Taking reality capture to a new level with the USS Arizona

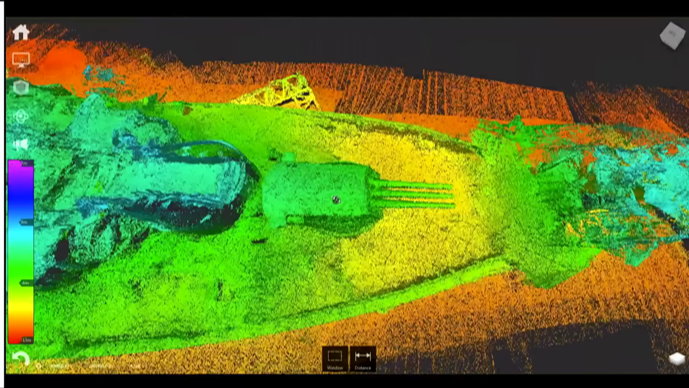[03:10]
Turret one there with three 14-inch guns. And this is recap, of course.
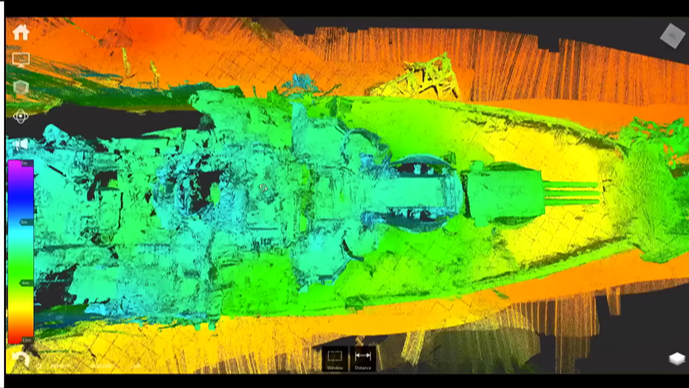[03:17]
And a point cloud is a point cloud is a point cloud to recap and the rest of the Autodesk products used.
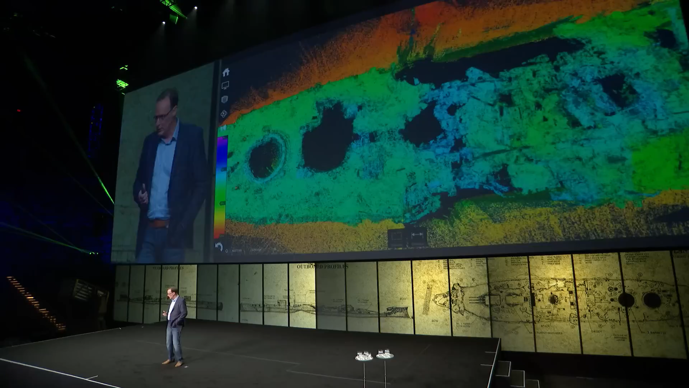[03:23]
Got just a little bit of data gap that you could see there amid ships. That's turret three, which actually sticks out of the water. And then turret four, and there are those same hatches that the laser scanner picked up for us. And then, wow. Infoworks.
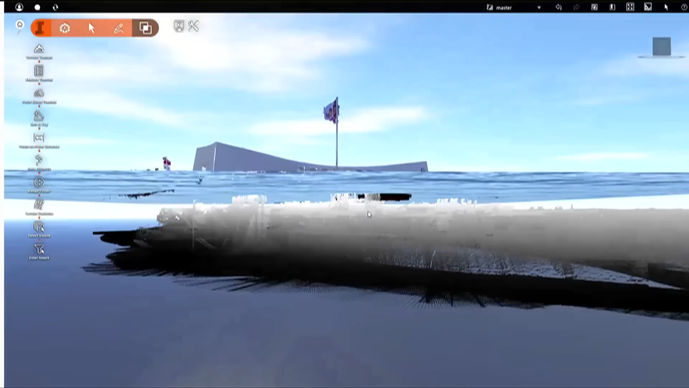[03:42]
Bringing all this data, both the terrestrial lidar and all of the sonar,
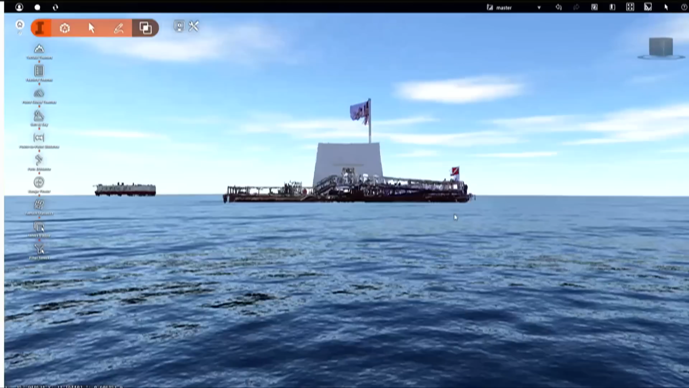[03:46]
for the first time ever in Infoworks, to give that context of what you're seeing, what you're experiencing.
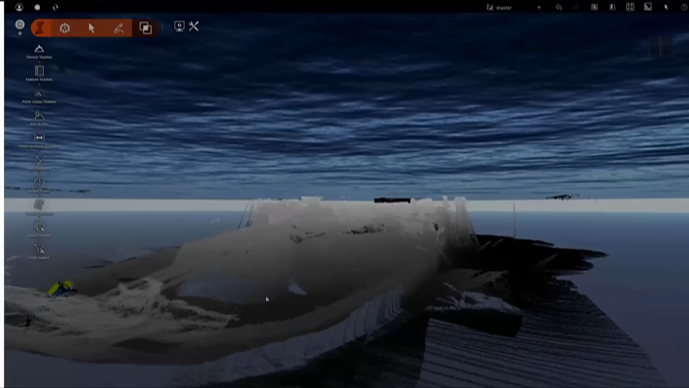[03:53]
Put a diver in there for scale.
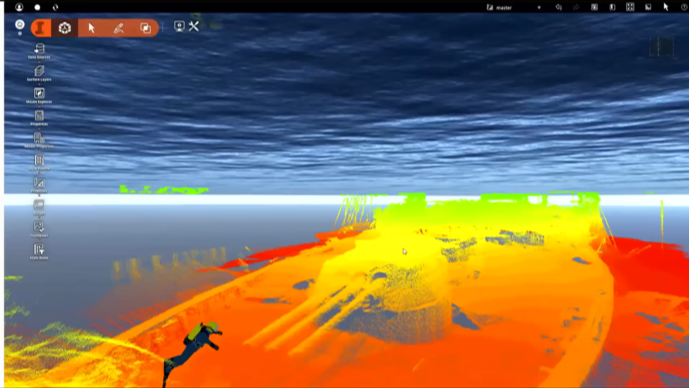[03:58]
There's turret one again, 14-inch guns. The damage up in the bow.
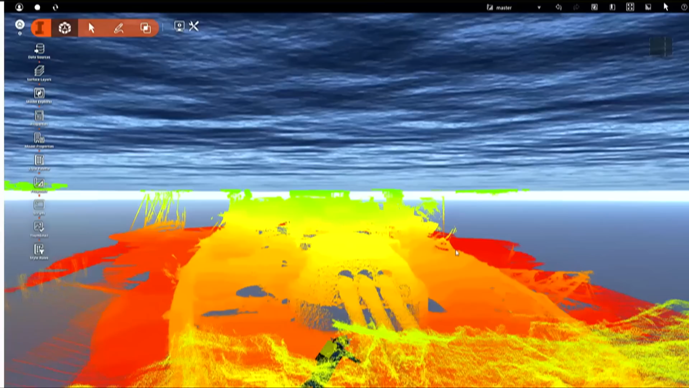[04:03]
It's really just remarkable stuff. And fortunately for the Park Service, because the genesis of this project was,
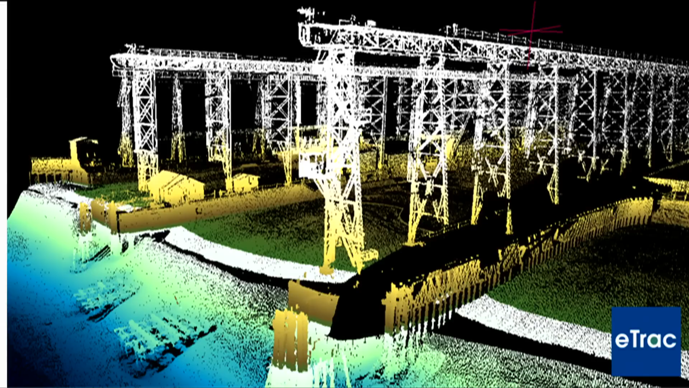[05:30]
This is a dry dock facility in the Bay Area that's just another combination of a terrestrial point cloud and a sonar point cloud.